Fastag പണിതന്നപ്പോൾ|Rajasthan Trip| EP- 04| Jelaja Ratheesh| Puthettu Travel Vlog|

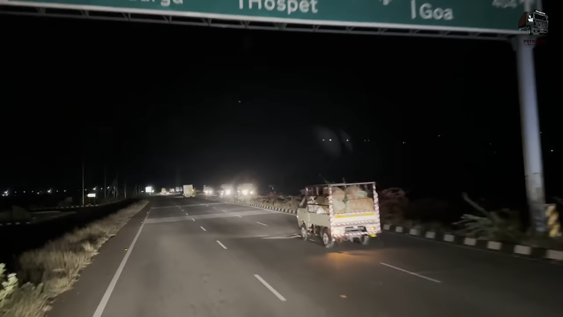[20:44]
ഗോവയ്ക്ക് പോയല്ലോ, 404 കിലോമീറ്റർ. അതെ, എന്നാ ഗോവയിലോട്ട് വിട്ടേക്കാം.
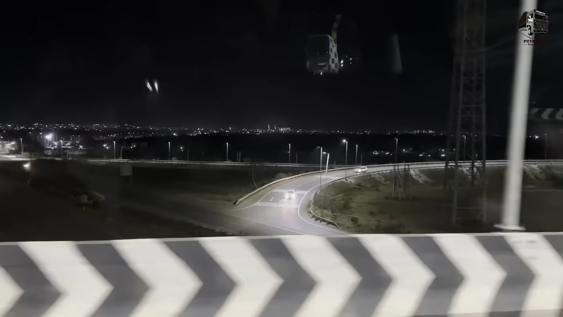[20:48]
ഇതുണ്ടോ, ആ വഴി വേണം നമുക്ക് ഇറങ്ങിച്ചെല്ലാൻ. എന്നിട്ട് വേണം ആ റോഡിൽ കൂടെ വേണം പോവാൻ.
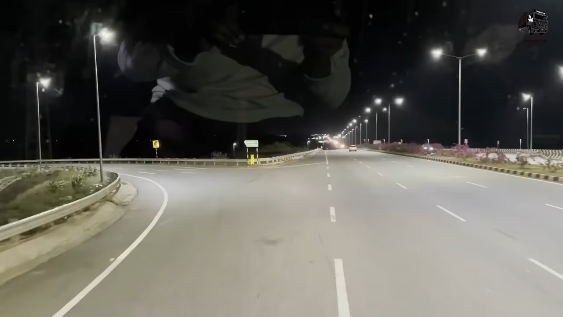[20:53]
ആ ഇവിടുന്ന് വരുന്നു, ഈ വഴി നേരെ പൂനെക്ക് പോവും.
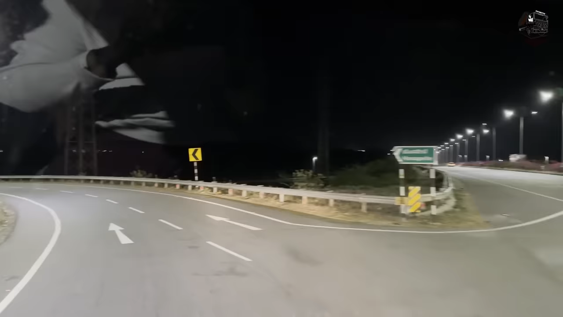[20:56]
നമ്മളിതേ ഹോസ്പിറ്റൽ റൂട്ടിലേക്ക് ഇറങ്ങി, മൊത്തം റൗണ്ടാ.
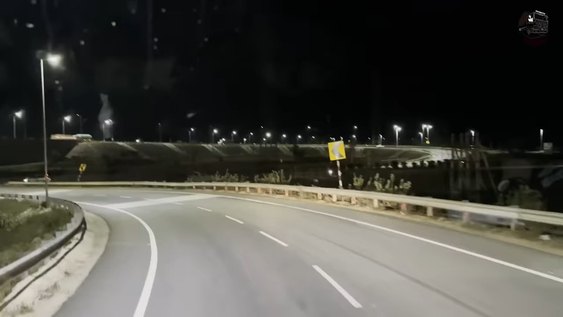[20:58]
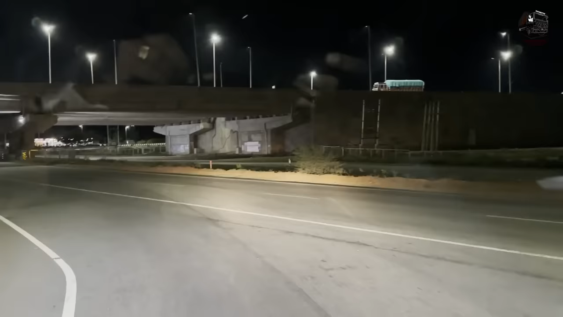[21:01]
അവിടെ നിന്ന് ഇറങ്ങി ഇതേ താഴെ വേറൊരു ഹൈവേയിലേക്ക് വന്ന് കയറി നേരെ ഹോസ്പിറ്റൽ, ബീജാപ്പൂർ, ഷോളാപ്പൂർ അങ്ങനെയൊക്കെ പോകും.
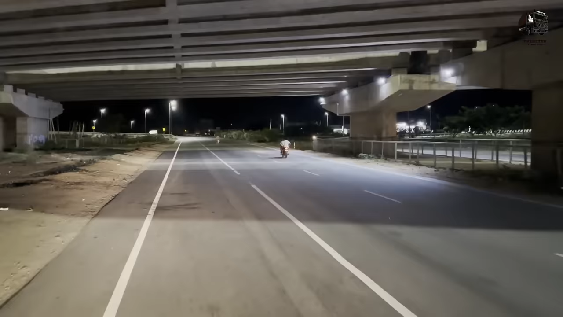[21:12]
പഴയ NH 13 ഇപ്പം ഈ ഹൈവേയുടെ നമ്പർ മാറിയിട്ടുണ്ടെന്ന് എനിക്ക് തോന്നുന്നത്. പണ്ട് NH 13 നമ്മുടെ മറ്റേ ഹൈവേയിലെ അത്രയും തിരക്കൊന്നും ഈ വഴിക്ക് രാത്രിയിലില്ല, വണ്ടികളൊക്കെ വളരെ